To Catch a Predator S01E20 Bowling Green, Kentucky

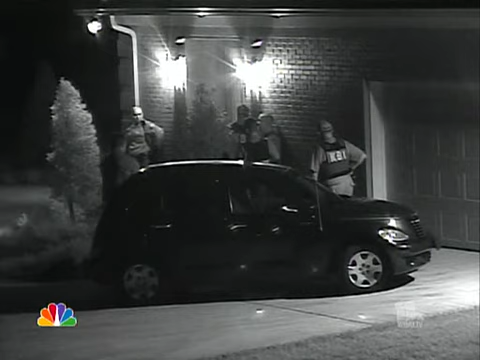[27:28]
As he heads for the door, Dustin doesn't seem to know that officers from the Warren County Sheriff's Office are waiting to arrest him.